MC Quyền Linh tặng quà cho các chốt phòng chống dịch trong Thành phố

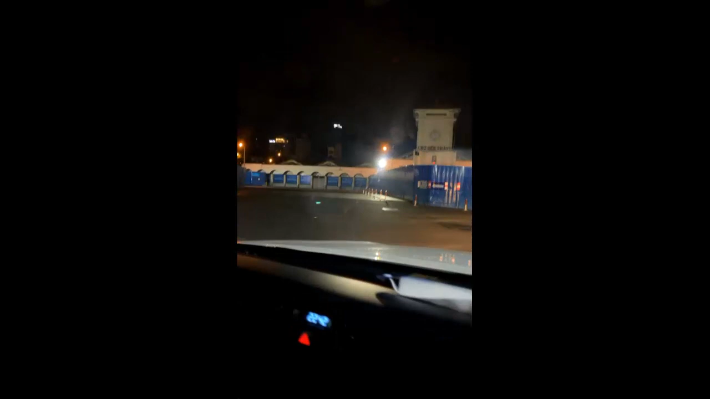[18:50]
Nguyễn Huệ nè quý vị Một con đường sầm quốc Đây là Bệnh viện Sài Gòn
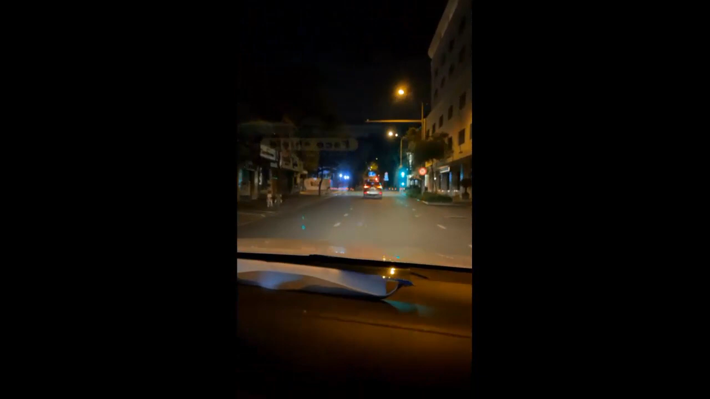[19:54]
có một bóng người Trên con đường này Nhưng con đường hết chức là tấp nập Đường Lê Thánh Tôn Đường dẫn ra nhà thờ Đức Bà Tà nè quý vị Quận nhất đó nha Trung tâm thành phố
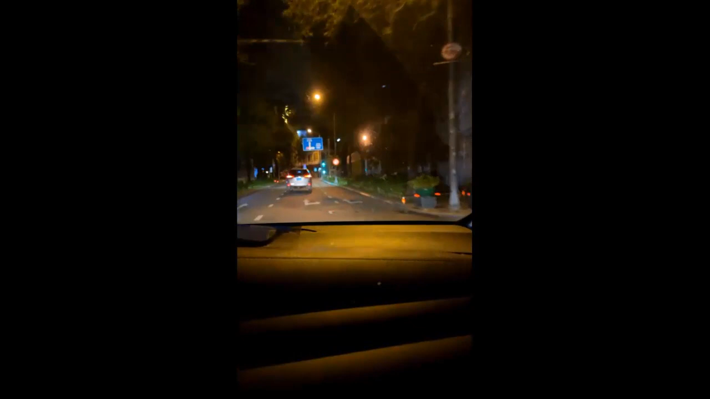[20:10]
Bằng đêm như thế đó Không bao giờ ai có nghĩ thế Nghĩ đến Cả Đó Lý Tự Trọng Đường Baxter Nơi đây là sân khấu đồng giao Hàng đêm thế
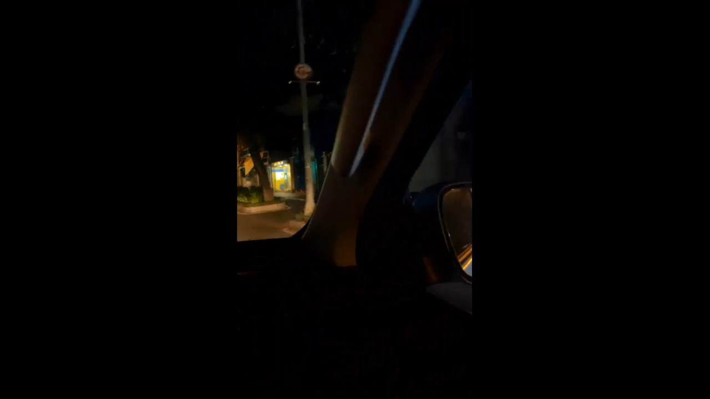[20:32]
Những cái tiếng hát Như thế Bây giờ cũng im liềm cả Đó quý vị thấy băng đêm Buồn chưa Thật ra giờ này Nếu như bình thường Thành phố Chí Minh Nhộn nhịp lắm Ở đâu cũng dây dăng cả Bây giờ Gần như là dây dăng hết Cả nhà thấy không